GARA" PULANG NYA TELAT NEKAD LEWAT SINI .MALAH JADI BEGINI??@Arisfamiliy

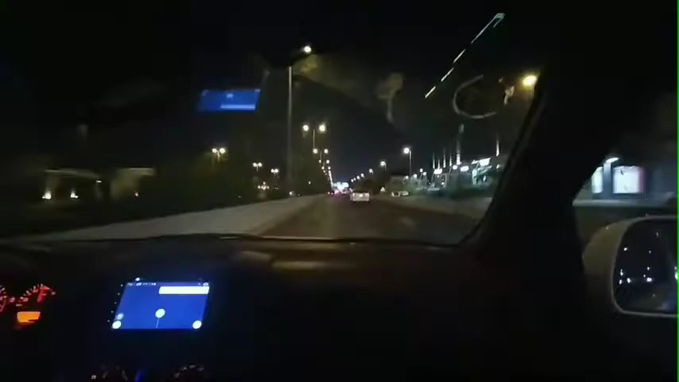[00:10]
Assalamualaikum warahmatullahi wabarakatuh Kembali lagi bersama saya Aris Jabang Apa kabar teman-teman semua Mudah-mudahan selalu dalam Lindungan Allah subhanahu wa ta'ala Amin Ya Allah ya Allah Oke kali ini saya Baru pulang kerja ya Masya Allah Di malam hari di kota Jeddah Seperti ini ya guys Ini sekitaran jam 12 malam Nah seperti ini Dan ini Dari kawasan
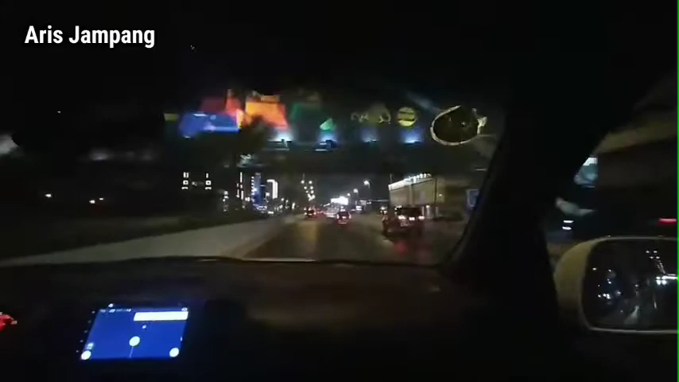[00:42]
Hamdania Jadi dari rumah saya itu Sangat jauh sekali Sekitar Sekitar Setengah jam ya Sekitar setengah jam Dan disini Sangat jauh sekali Dan sepi sekali ya Dan Mungkin Hampir Pertengahan Ke kota Mekah Kalau dari Saya itu Sangat jauh sekali Dan